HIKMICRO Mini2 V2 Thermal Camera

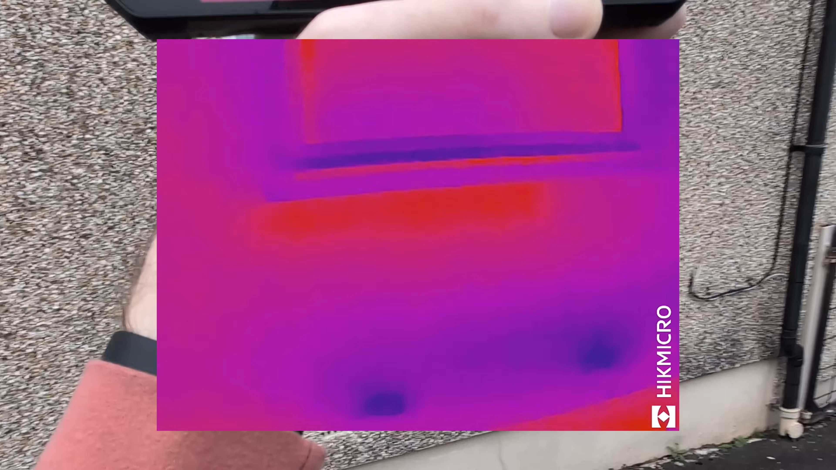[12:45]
So you can see the heat there right underneath the window.
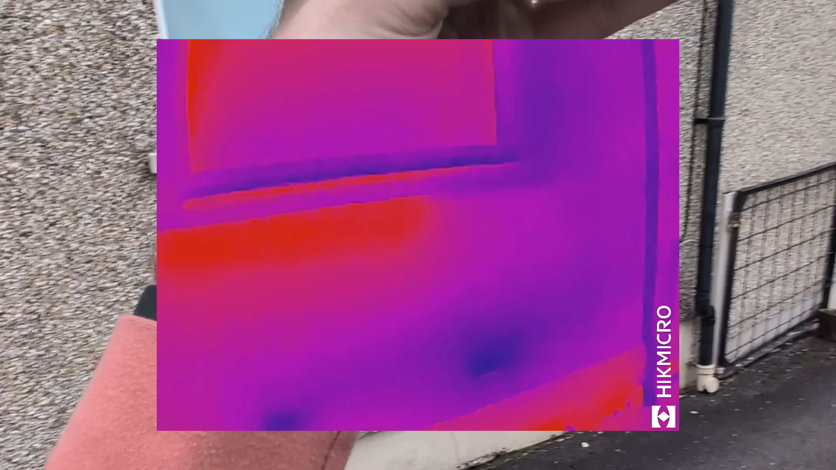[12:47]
There's a radiator right behind that. So that's why that's showing the temperature.
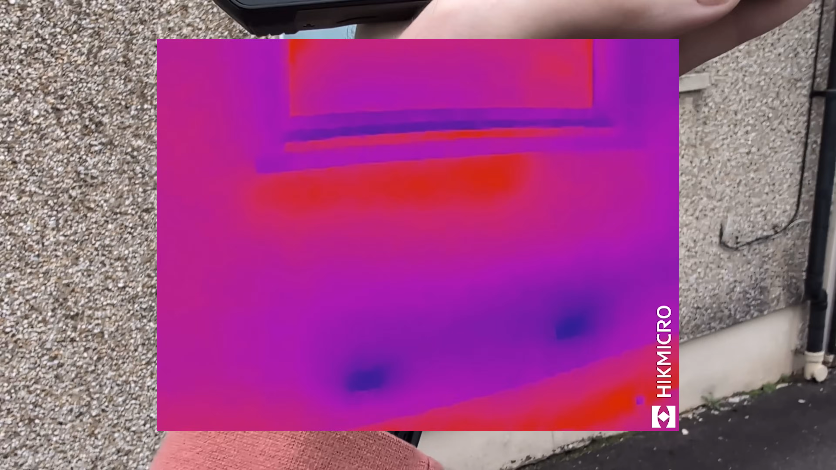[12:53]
Let me set it to. I don't need enough hands here. Turn on the hot and the center temperature.
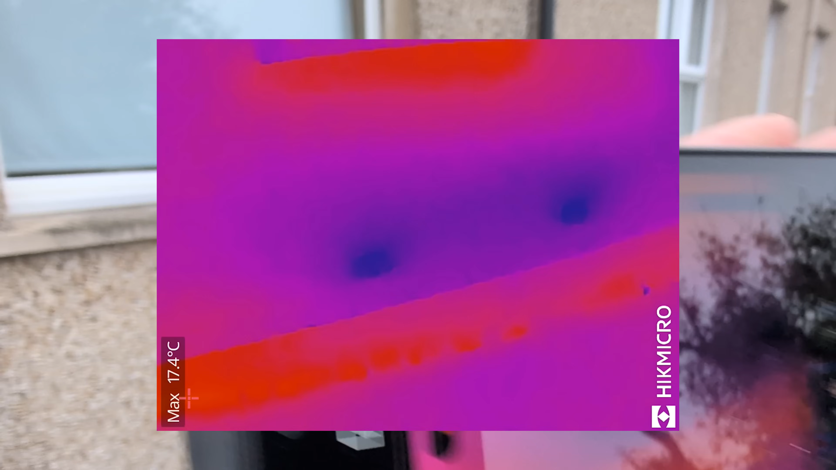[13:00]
On screen: max 17.4°C
Let's do that. So what's that?
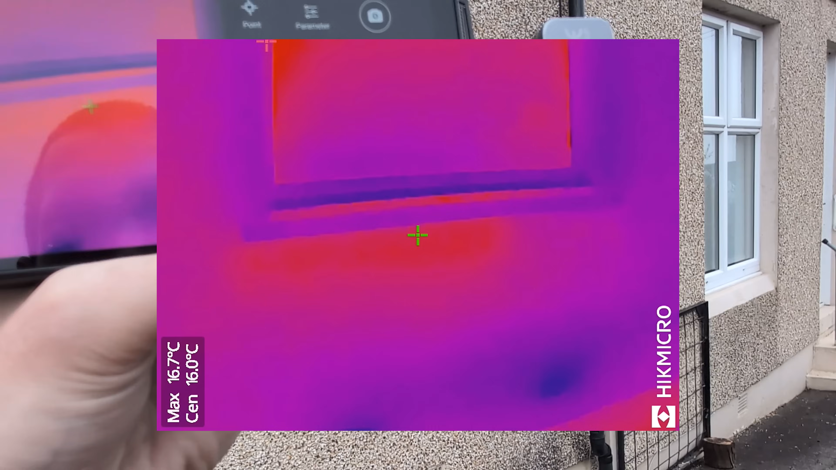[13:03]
On screen: max 16.7°C
16 degrees. What's the, how cold's the wall?
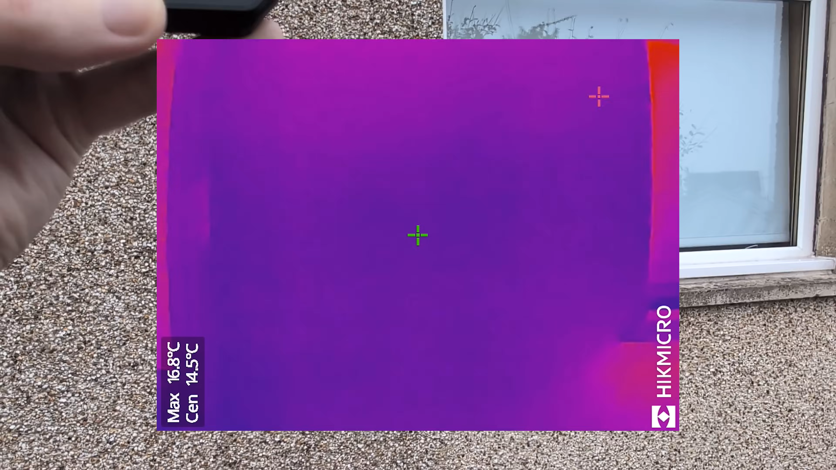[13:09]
On screen: spot 14.5°C, max 16.8°C
14, 2 degrees difference. And there's the two air vents.
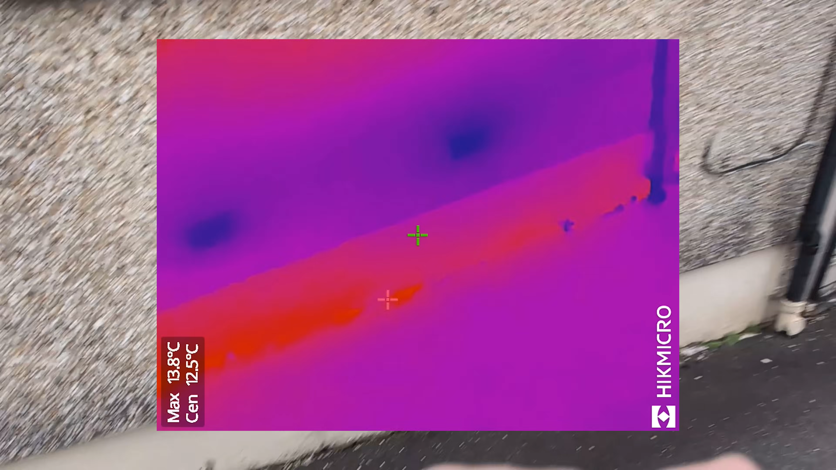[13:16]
On screen: spot 12.5°C, max 13.8°C
You can see them there. Two air vents that would ventilate onto the floor and they're still cold.
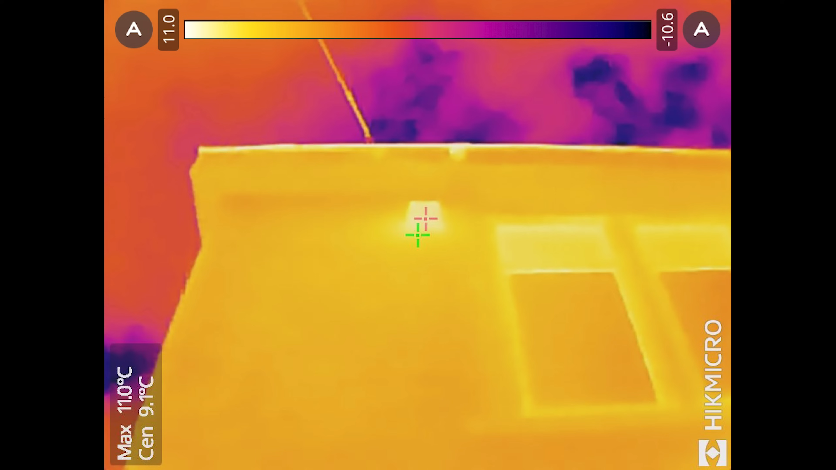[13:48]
On screen: max 11.0°C
just the buttons, but I was impressed with the camera's responsiveness. The pictures are okay. Oh, that's, that is the bathroom exhaust vent after I've had a shower and it is hot and it is exhausting.
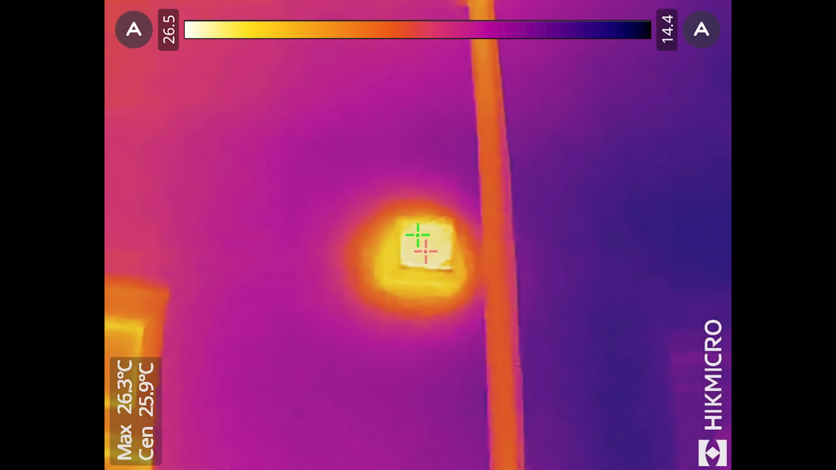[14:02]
On screen: max 26.3°C
Hot, uh, steamy gases, you know, steam ventilation out of the bathroom, which is doing what I wanted to do. Excellent. And this is the drain from the bathroom. I just had a shower, so I expected the drain to be hot and it clearly shows it.
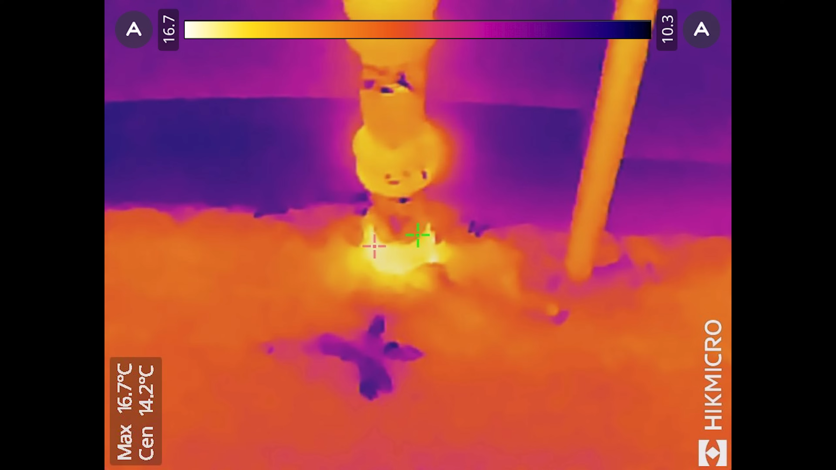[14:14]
On screen: spot 14.2°C, max 16.7°C
The purple thing at the bottom is a weed and it's not as warm. Uh, the gutter, I think it just looks hot and it's not actually hot, hopefully. Uh, that, this is a, one of the Natapmo security cameras. They appear to run warm. Uh, they all, they all do. They were all hot. What was it?
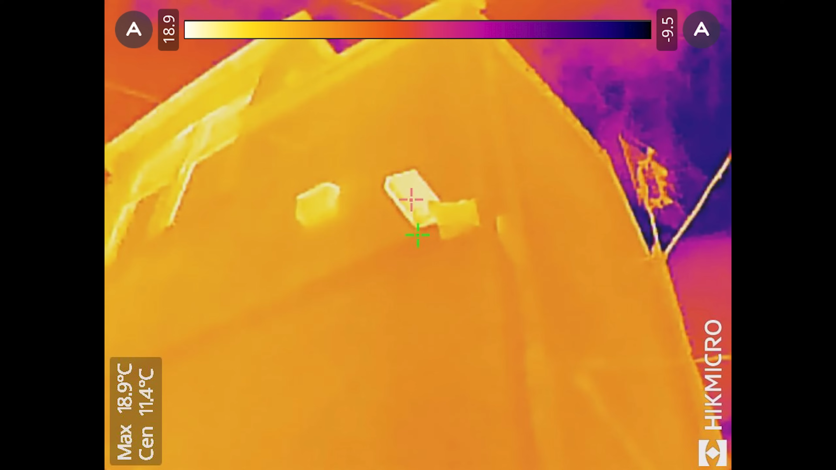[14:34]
On screen: spot 11.4°C, max 18.9°C
Like 19 degrees and it's a cold Scottish morning. The sun is not shining. It is emitting all of its own heat.
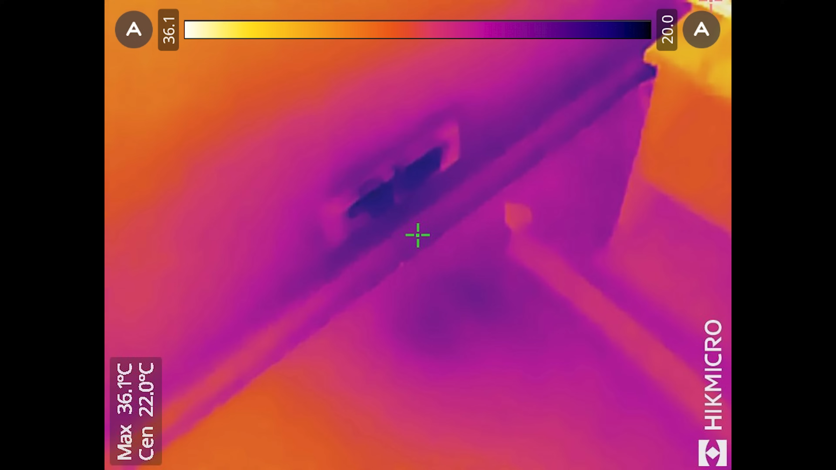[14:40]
On screen: max 36.1°C
Now, this is the interior vent I was interested in and you can see there it's letting cold air into the room where the vents body itself is cold and there's a cold spot on the floor. So I'll need to take care of that ventilation problem. Okay. This picture here and the one that comes after it are ones that are stored in the,
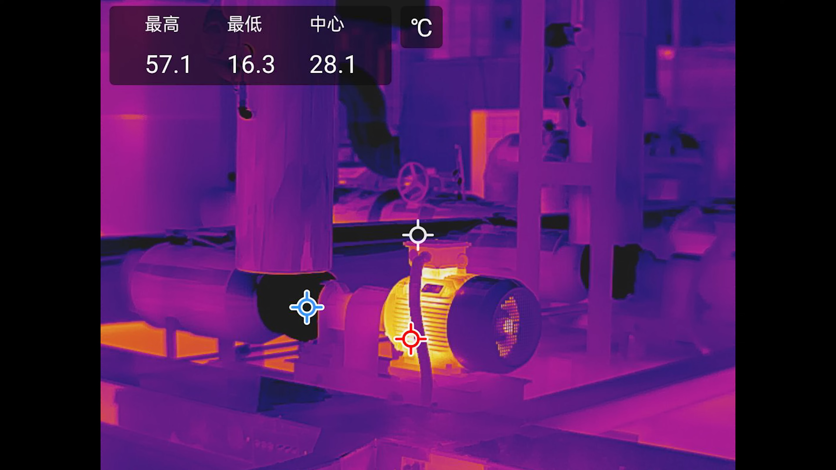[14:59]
On screen: spot 28.1°C, max 57.1°C, min 16.3°C
the apps album already built in to make it look like this is the kind of pictures the camera takes. But as you can see, these pictures do not look like anything like the pictures I took. I mean, there's not even in the branding, the things at the top don't match. The resolution is at least double or triple what this little camera is capable of. So I think the marketing department may have snuck these ones in to show that because they are, the resolution is a lot higher than what this camera is capable of taking even with the Super IR.
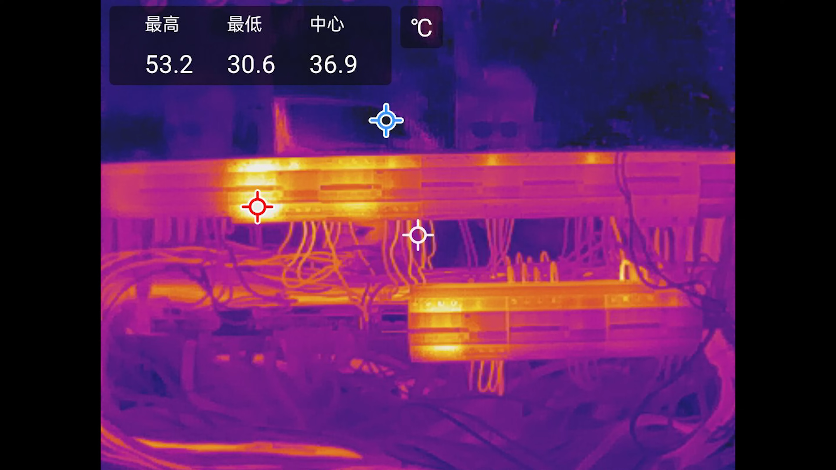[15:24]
On screen: spot 36.9°C, max 53.2°C, min 30.6°C
My final thoughts on the little Hick Micro Thermalimaging camera.